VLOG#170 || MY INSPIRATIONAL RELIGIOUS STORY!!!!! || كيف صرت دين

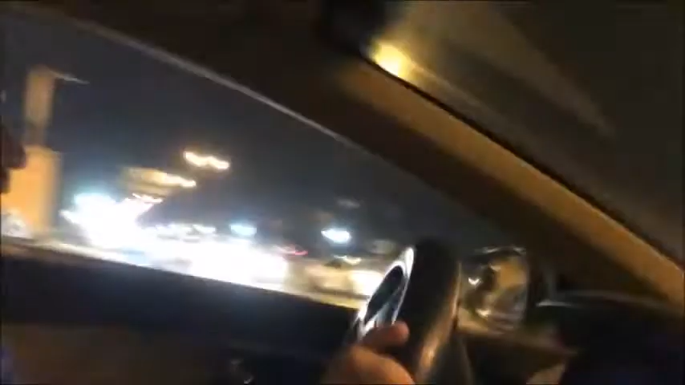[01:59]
look at this, like, war zone going on here,
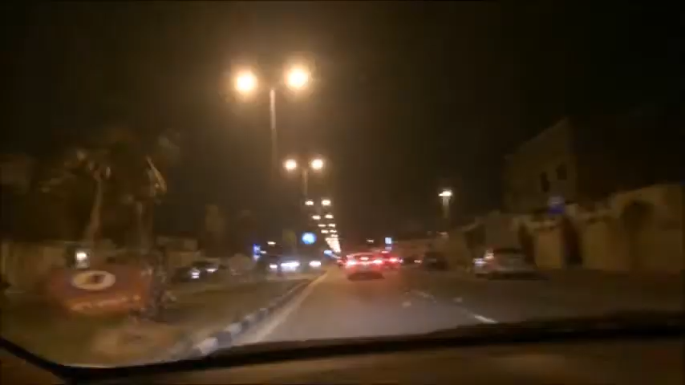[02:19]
I'm in Saudi Arabia, you guys see this place, this is Doha, right here,
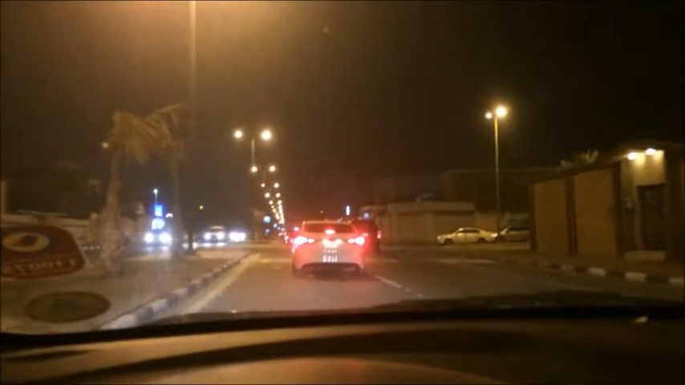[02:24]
Doha, okay, I'm going to stop vlogging, because, so many cars, and I'm, this car is, like, down, so I can't see anything, no, I'm going first, I'm going first, ha ha, that's how you gotta race, man, okay, my dad's gonna kill me if he sees this vlog, I'm sorry, daddy, by the way, guys,
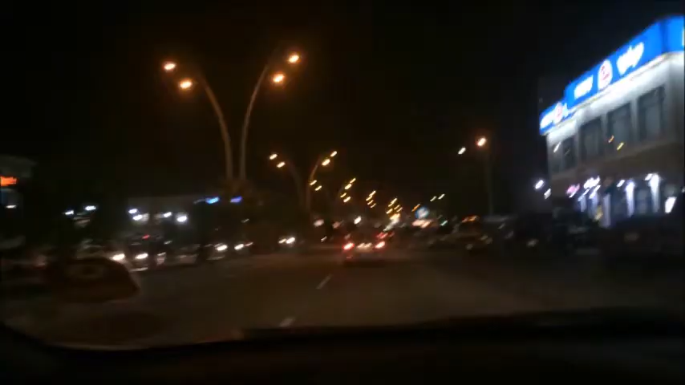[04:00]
You guys see this place, this place, I get scared driving here, like, look how the cars, they park outside, see, look at this guy, gotta, gotta, and, cars on the left side too, see, look, look how they're parking, this is how it's always like this, man, look how this guy, gotta give him space, and he doesn't go, see what I'm saying,
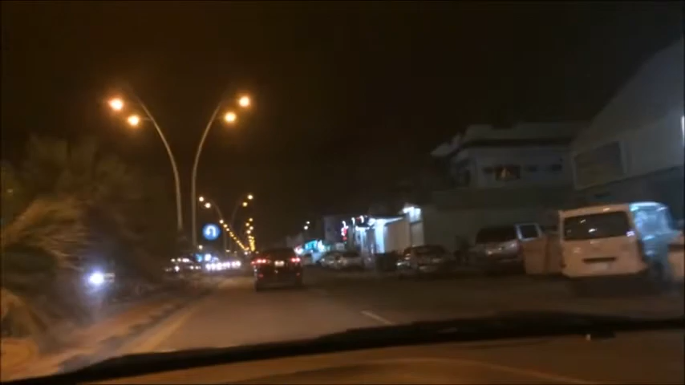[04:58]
Okay, I'm gonna stop vlogging, seriously, I'm gonna have an accident, I feel like, if I keep vlogging, because I can't focus, they're not beeping at me, not at me, no one's beeping, no one's behind me, see how you gotta park, guys, you gotta park right here, like, not inside,